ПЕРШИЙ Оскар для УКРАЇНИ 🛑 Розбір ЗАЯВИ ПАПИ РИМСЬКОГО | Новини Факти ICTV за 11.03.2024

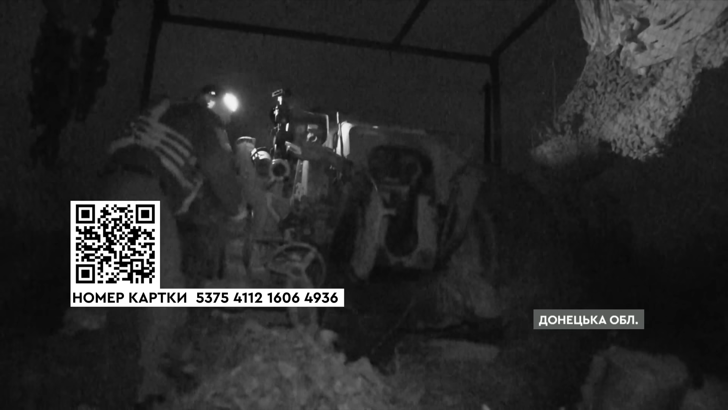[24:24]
Відчувається, звичайно З артилеристами бригади Рубіж я зустрічаюся на Бахмутському напрямку вночі Це чи не єдиний проміжок доби, коли можна до них заїхати?
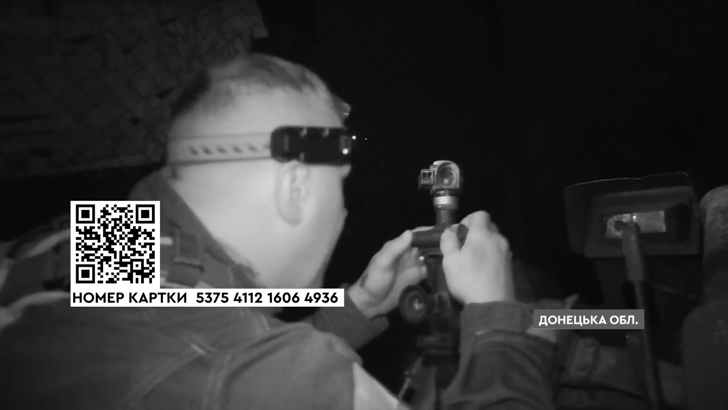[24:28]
Противник дуже навчився використовувати ті самі дрони для коригування артилерійського вогню Ті самі АП-дрони Раніше такого не було
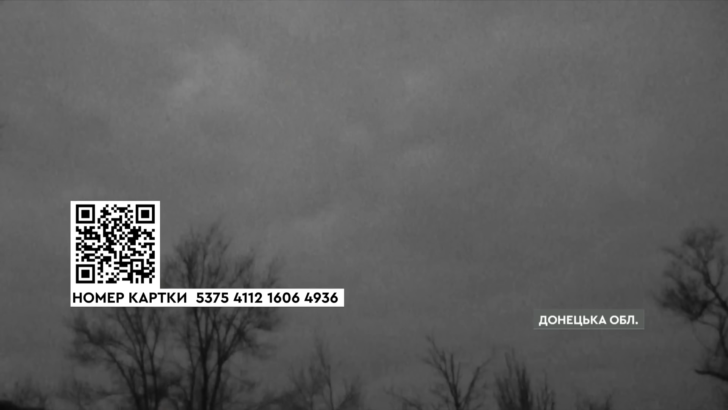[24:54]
що тебе відразу спалять Єдиний шанс врятуватися від цих дронів – потужні реп-системи,
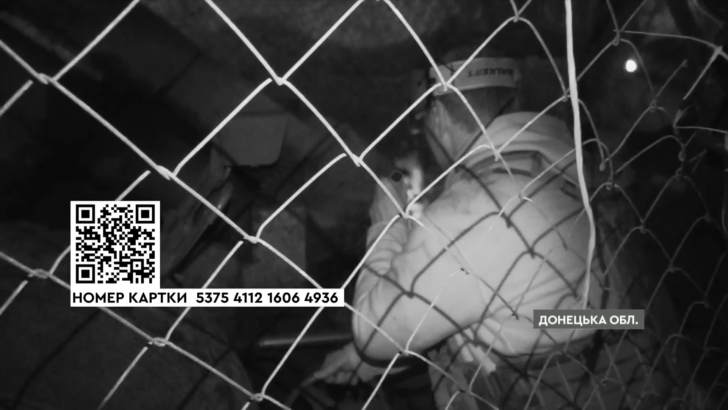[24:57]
на які збирають надзвардійці А поки їх немає, бійці вночі б'ють по ворогу Вогонь буде по команді,
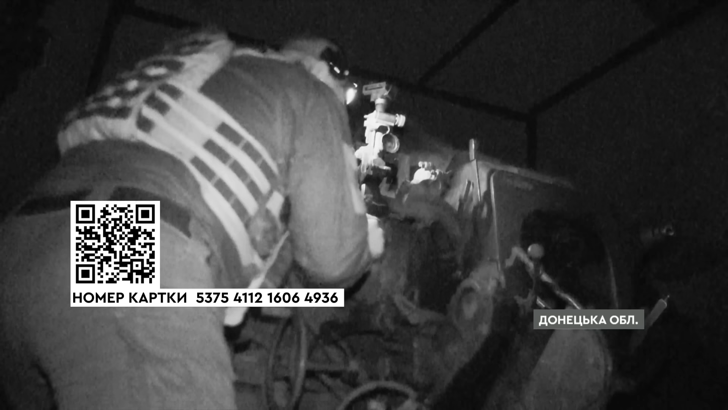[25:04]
по команді Нагадай мені, будь ласка, що основна точка наводки У суцільній темряві і лише підсвічуючи ліхтариками Вони за лічені хвилини приводять гармату у бойову готовність
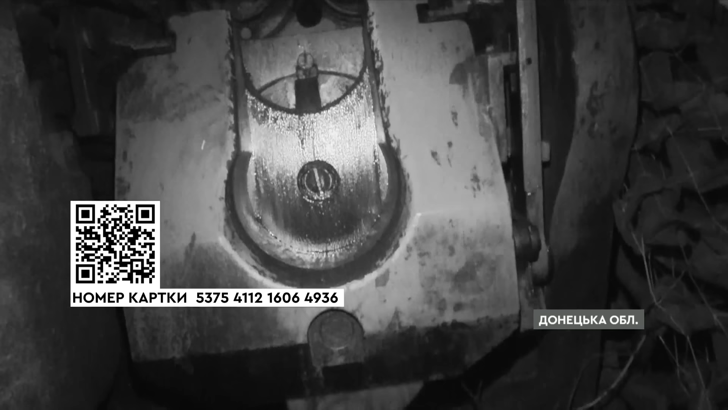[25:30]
що заряджати і стріляти можуть без ліхтариків, кажуть бійці Та сьогодні ворог перериває роботу